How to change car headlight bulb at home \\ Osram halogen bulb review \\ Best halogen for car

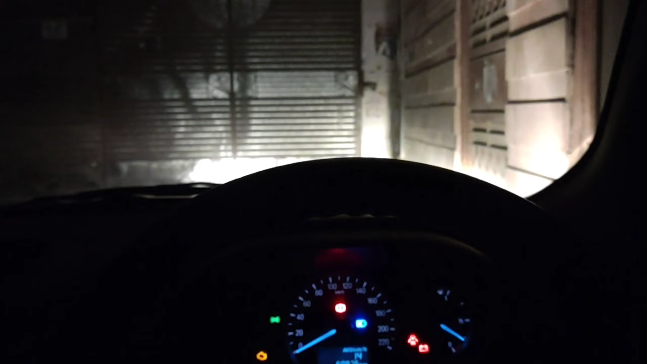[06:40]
ریسپونس دیکھ سکتے ہیں اس کا یہ ہماری ہائی بیم یہ لو بیم ہائی لو
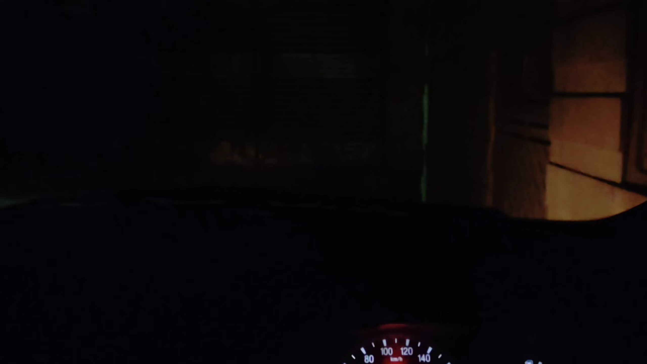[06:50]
پارکنگ لو بیم ہائی بیم یہ جو اوسرہ ہم